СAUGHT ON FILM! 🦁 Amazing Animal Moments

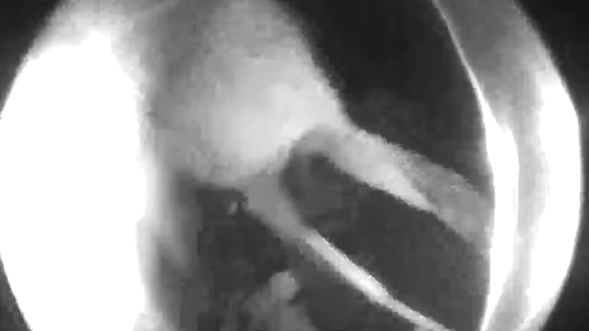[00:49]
As you can see, this cunning fox did not give permission to shoot and instead of eating, it stole his camera.
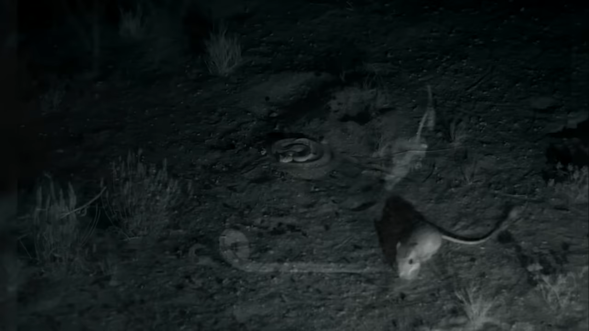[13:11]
The rufous rat kangaroo rat came very close to the rattlesnake, but after the attack,
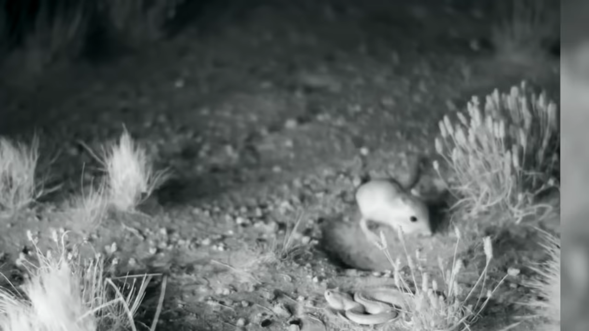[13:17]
thanks to its lightning faxed reaction, the rat kangaroo hits the snake with its jumping paws and throws it aside.
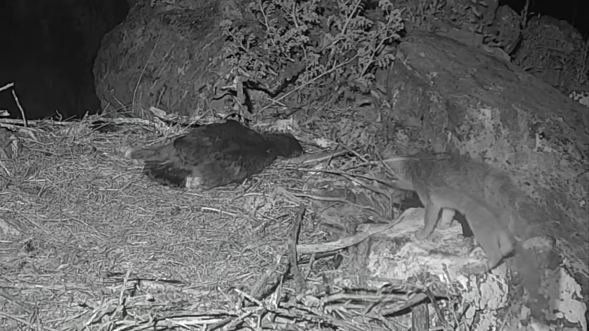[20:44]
When the eagle finally woke up, the fox had to run away urgently.
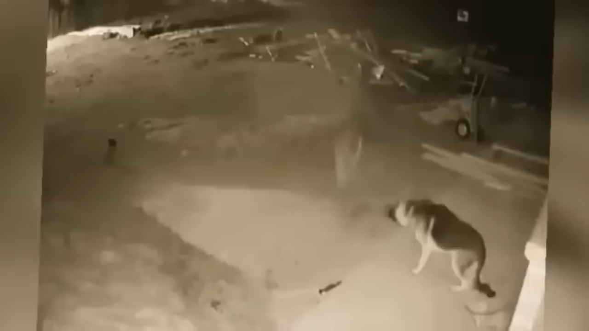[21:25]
At first, the animals sniffed at each other and then the shepherd clearly lost the battle of looks and started running.
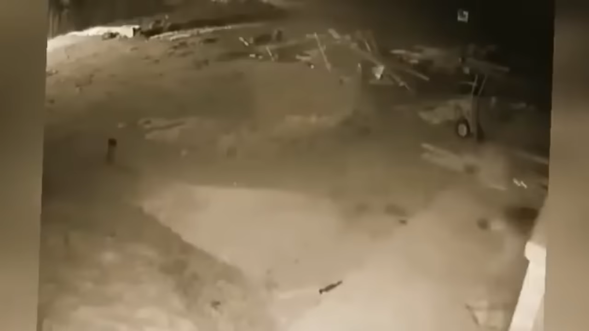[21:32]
The wolf assessed the situation and, for some reason, decided not to attack.
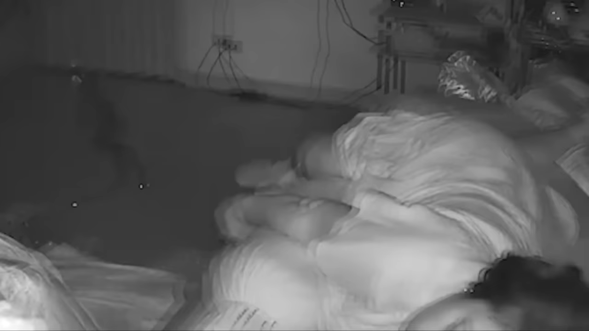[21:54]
While the woman was sleeping, a snake got into her room. It was crawling on the tile and her eyes were glowing. The woman had one leg hanging off the bed. In addition, she moved it from time to time, which provoked the snake to attack. But the bite was not venomous, as the snake turned out to be an ordinary python, which was taken away from the house and released.